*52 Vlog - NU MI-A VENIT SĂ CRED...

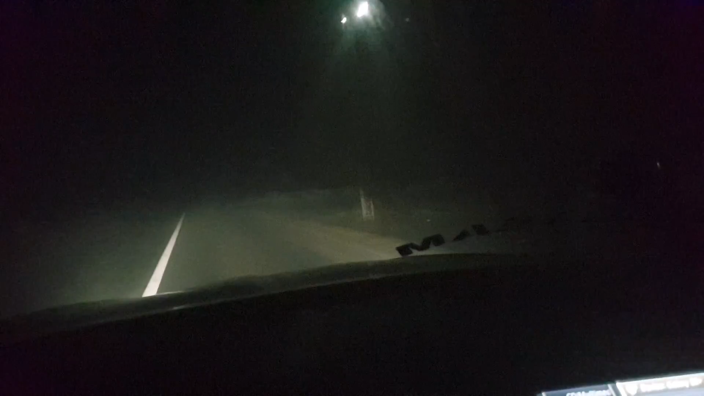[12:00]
Și nu vezi absolut nimic. Nimic. Bine, pe video poate se vede ceva, dar în realitate chiar nu prea vezi mare lucru. Nu-i așa, mă, Vioraș? Yes. Nu te-ai văzut, dar nu contează.